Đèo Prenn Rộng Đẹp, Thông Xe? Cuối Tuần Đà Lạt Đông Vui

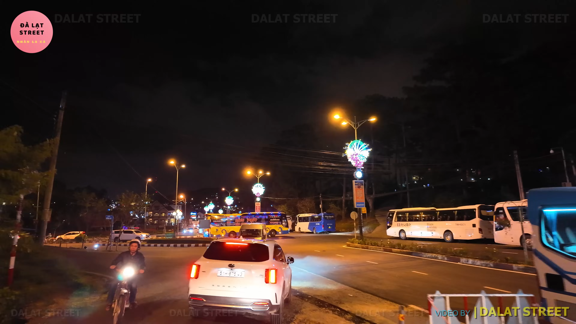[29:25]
ở trên đó xe lên nhiều quá không có chỗ đậu cho nên họ phải đậu đổ ở đây rồi du khách lên trên đó ăn sau đó xe sẽ đi lên đón du khách
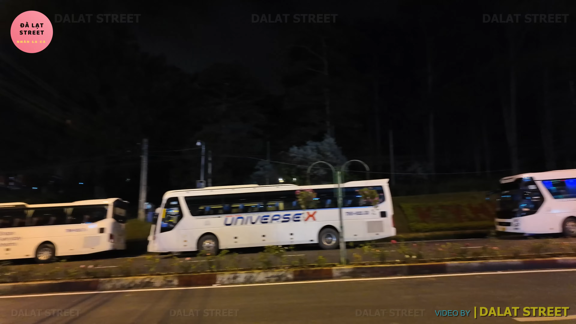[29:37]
cuối tuần và đặc biệt vào chiều chiều tối thì buffet
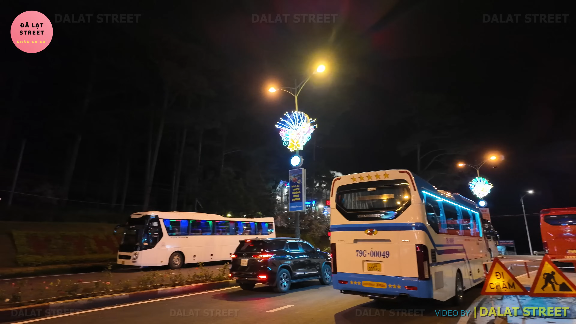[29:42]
rau Laguna
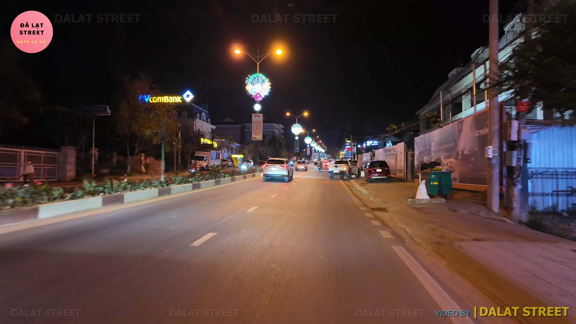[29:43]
thì lúc nào cũng đông không có chỗ đủ để đậu ô tô cho nên họ đậu ở dưới đường 3 tháng 4 và đây là con đường 3 tháng 4 vào mắt đêm quý vị trên đây nổi tiếng đó là quán lẩu gà lá é và những cả đang hướng tới chỗ lẩu